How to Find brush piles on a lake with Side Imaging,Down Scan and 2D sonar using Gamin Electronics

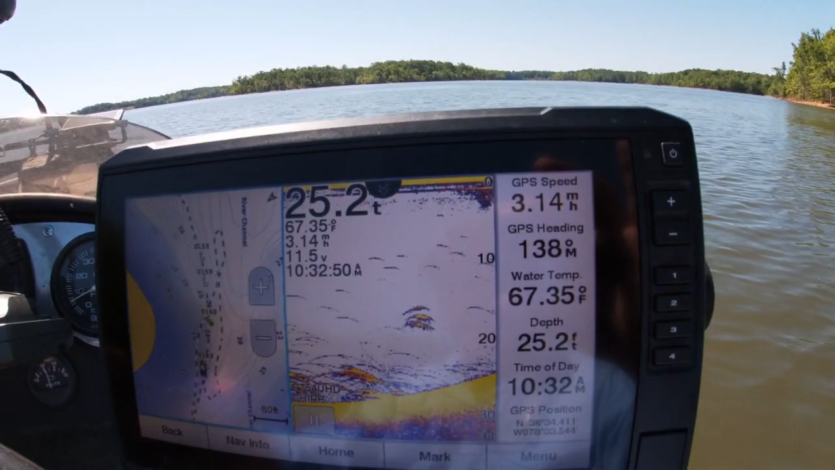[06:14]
On screen: depth 25.2 ft, water 67.35°F
So if you'll watch here on this right screen, you'll see that it's coming up.
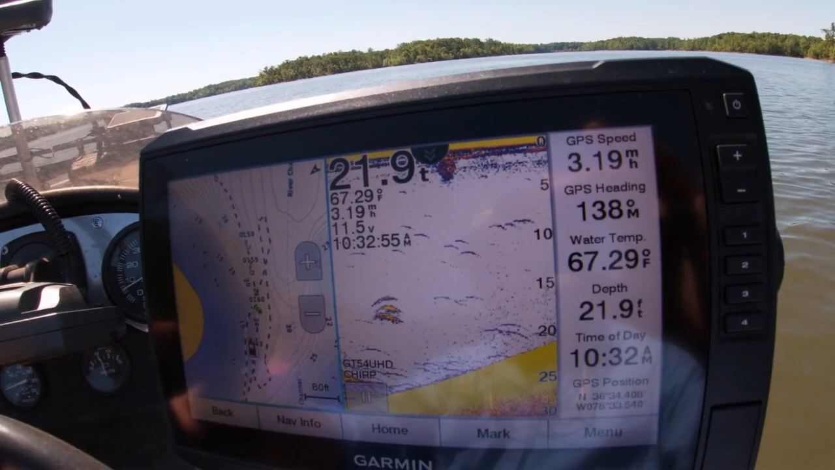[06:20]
On screen: depth 21.9 ft, water 67.29°F
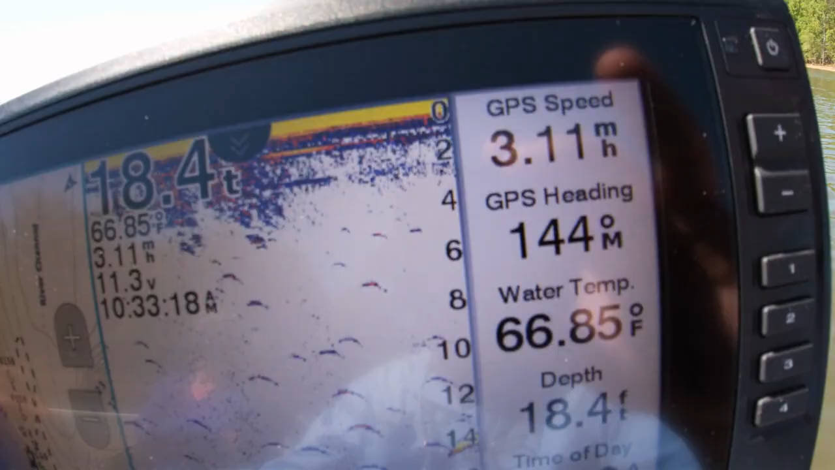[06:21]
On screen: depth 18.4 ft, water 66.85°F
That's a fish.
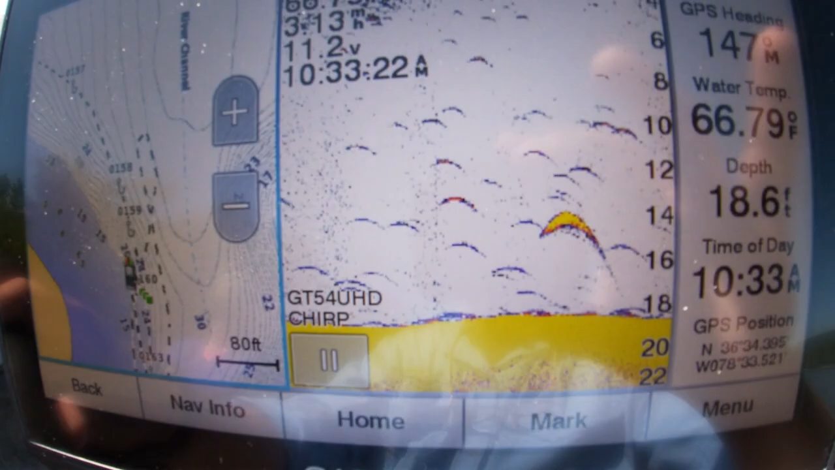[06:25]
On screen: depth 18.6 ft, water 66.79°F
And I'm gonna just leave it here just so you can see it. See, I'm following my track line right here.
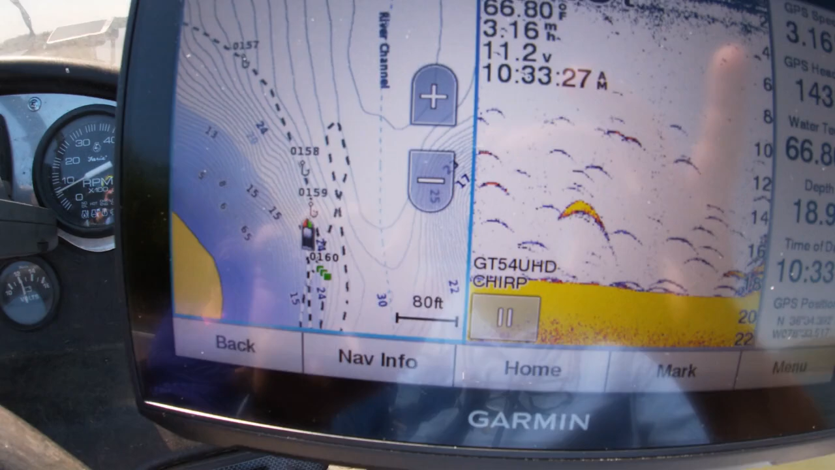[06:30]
Boom. There's the brush pile right there. That's what it looks like on 2D Sonar.
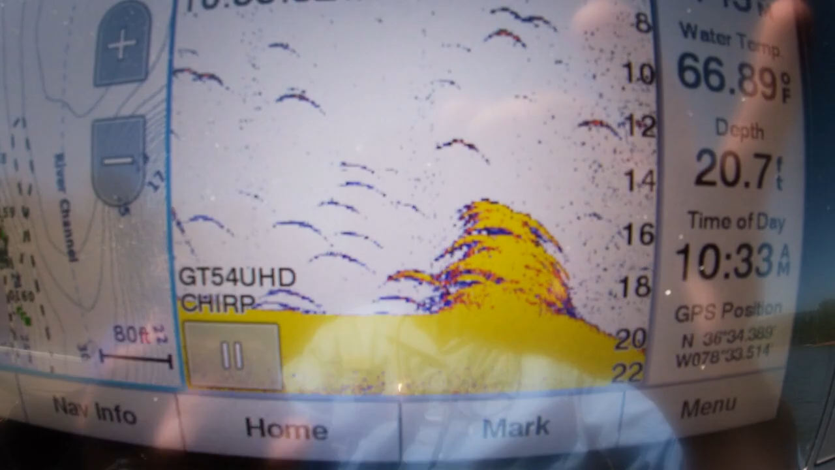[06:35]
On screen: depth 20.7 ft, water 66.89°F
That's a brush pile right there. Boom.
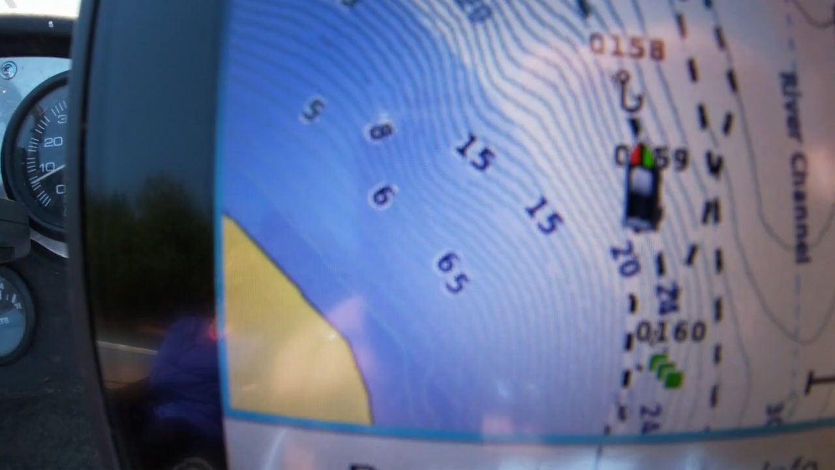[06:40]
And you can see where I am on my track line. Boom. Right there. And we come back. Boom. There's another one right there.
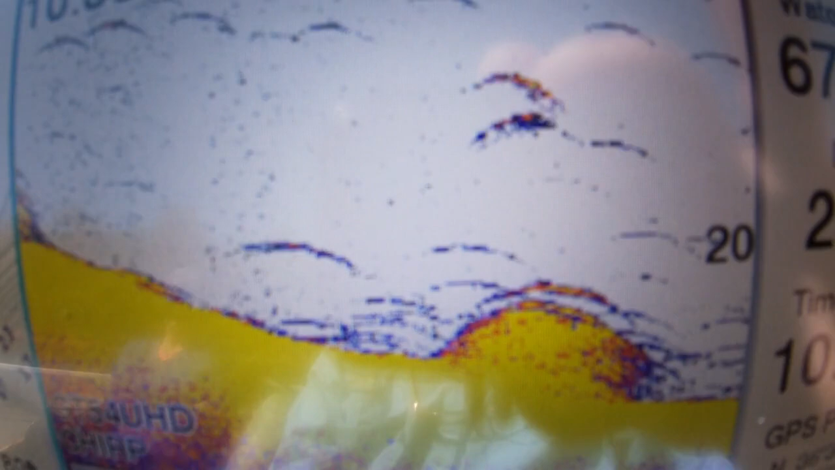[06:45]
That's a brush pile. 2D Sonar. Got some fish on it too.
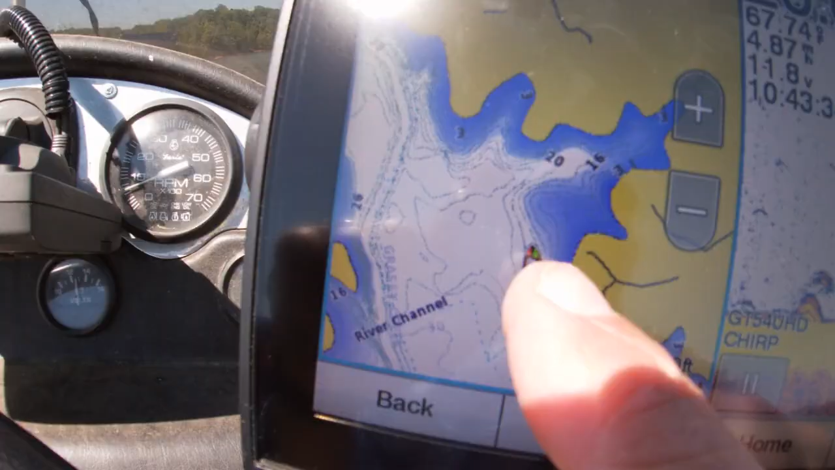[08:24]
Let's switch back over so I can stay out around 20 feet, 18 to 20 feet of water. You can see this goes in. And I can watch the 2-D sonar.
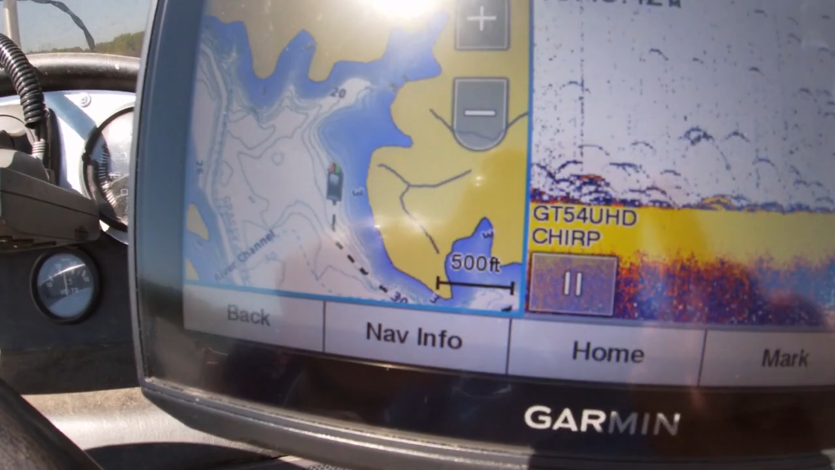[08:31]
And it shows up fish just fine on structure.
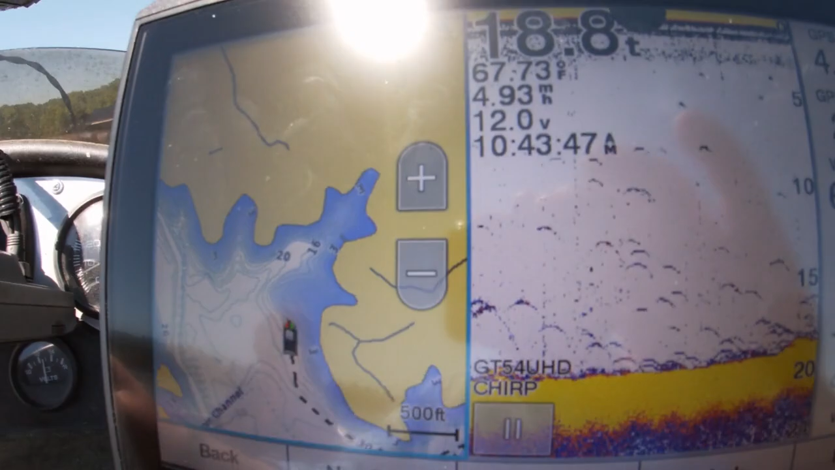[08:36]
On screen: water 67.73°F, speed 4.93 mph
And so basically, I'm just running out on the bank line looking for structure.
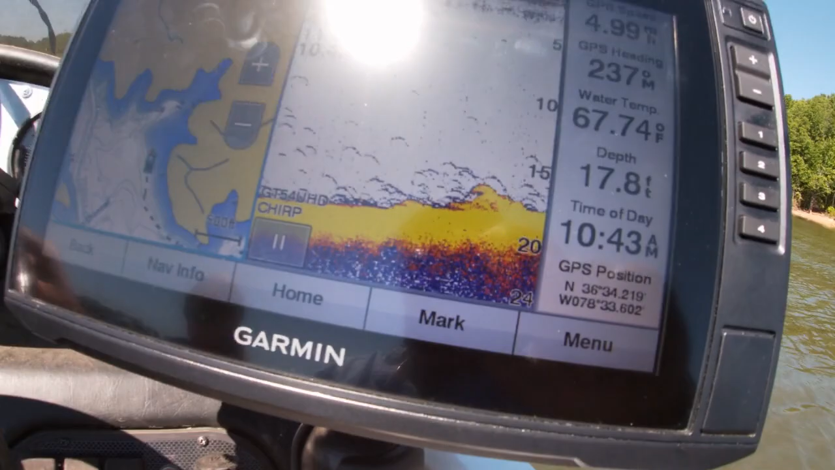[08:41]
On screen: depth 17.8 ft, water 67.74°F
See, there's something on the bottom there.
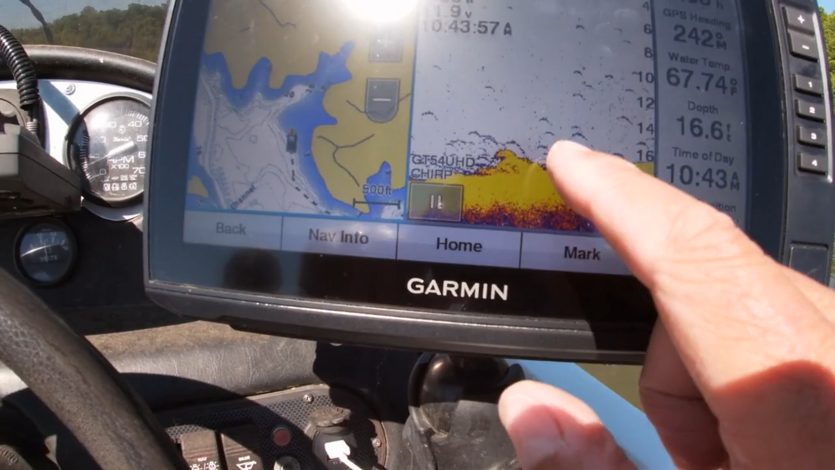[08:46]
On screen: depth 16.6 ft, water 67.74°F
That's probably a brush pile.
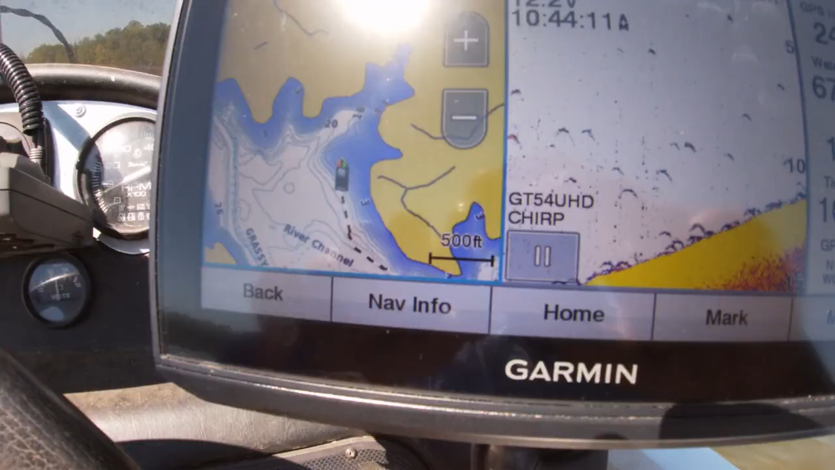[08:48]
You notice I'm in 11 feet of water.
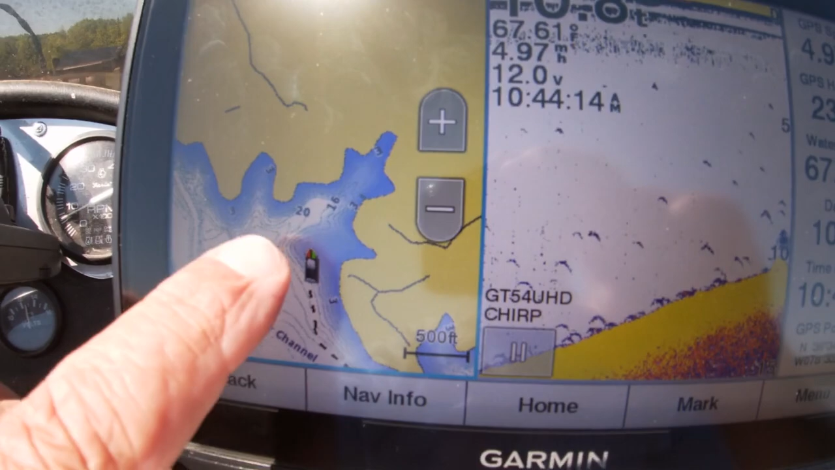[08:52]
And I can look right here and tell that is the deeper side.
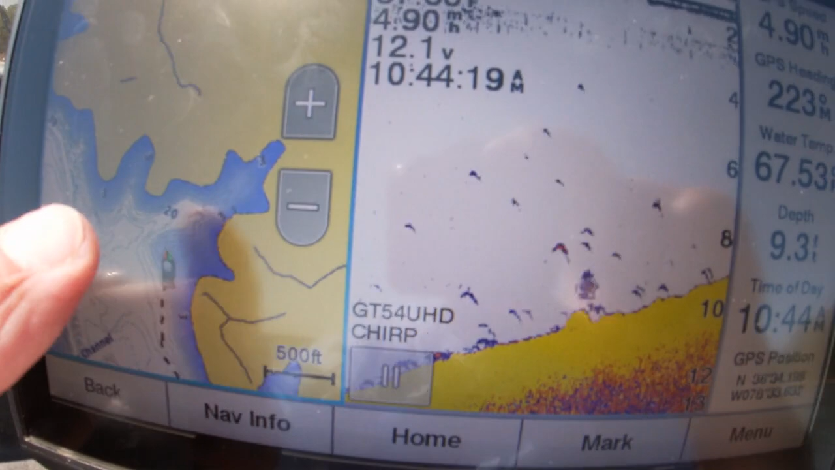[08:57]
So I'm going to cut across here. You can see I'm up to 9 feet.
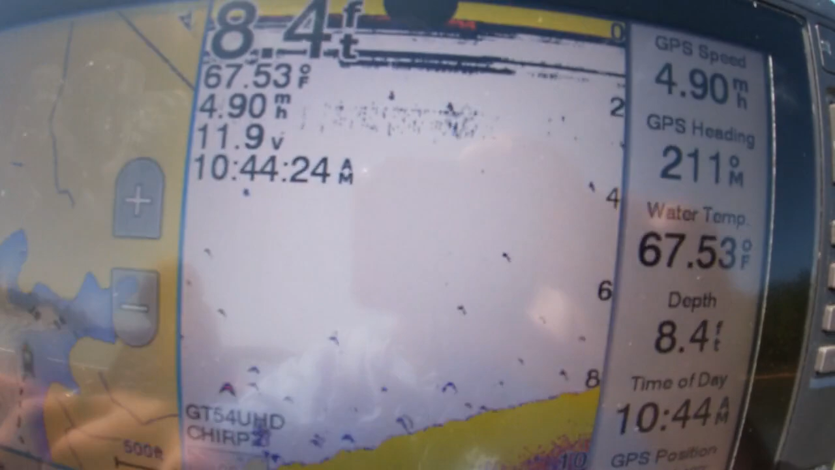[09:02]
On screen: depth 8.4 ft, water 67.53°F
And I don't want to run across that shallow spot because I know more than likely there's no fish there. So automatically, I can turn the boat. Boom, right there. I turn the boat.
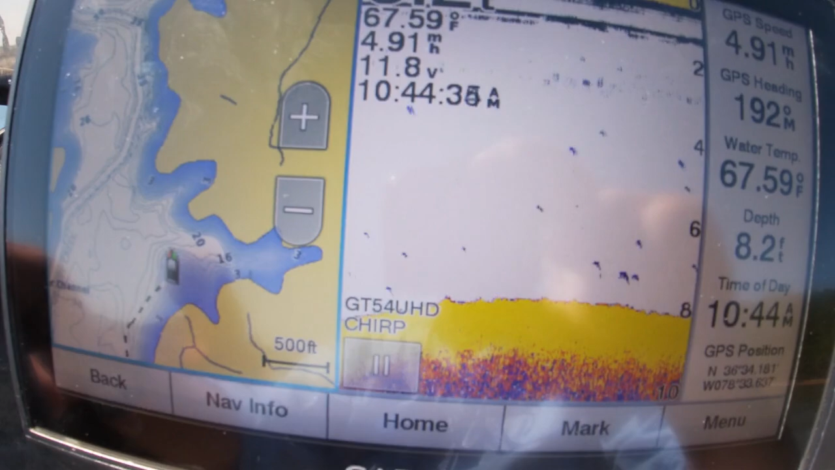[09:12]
On screen: depth 8.2 ft, water 67.59°F
Move back over to deep water and you can see the water depth getting deeper. Should start dropping off here in just a second.
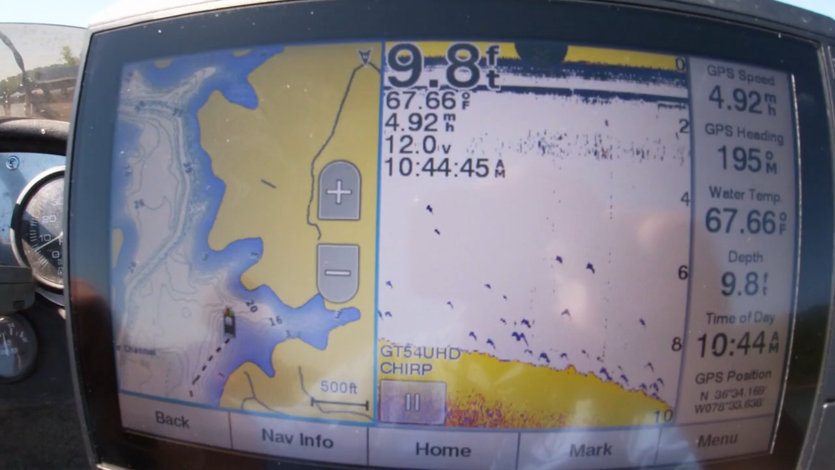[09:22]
On screen: depth 9.8 ft, water 67.66°F
Okay. Boom, there it is.